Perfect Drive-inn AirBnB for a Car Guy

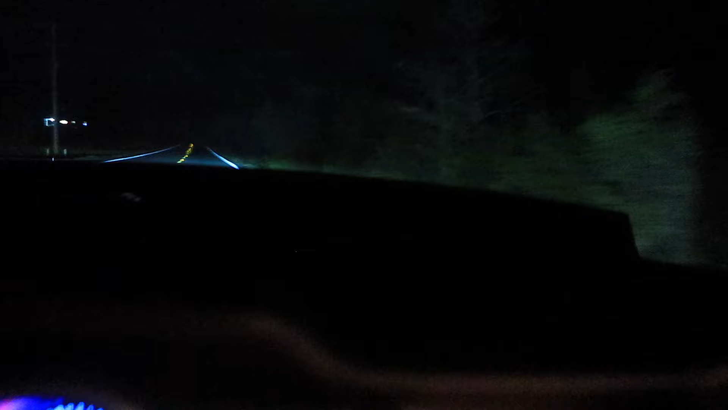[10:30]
there should be a pull-off up here i mean there's driveways no i don't know i could see the front of the no i could see the road yeah is it you see it flopping yeah another pull how'd it feel it felt great it felt it pulled really
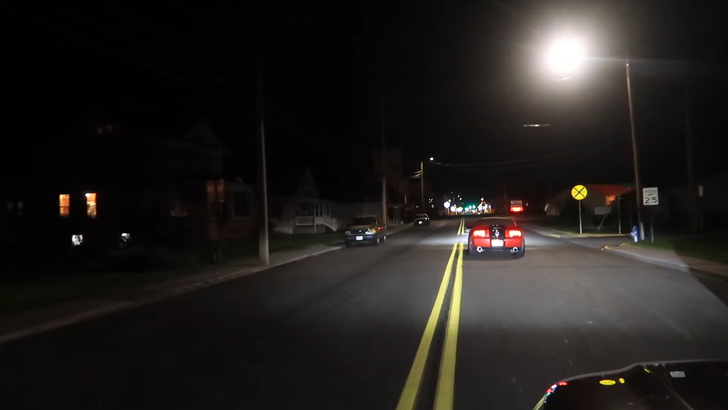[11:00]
hood broke and yeah so i'm gonna have to pull over i'm gonna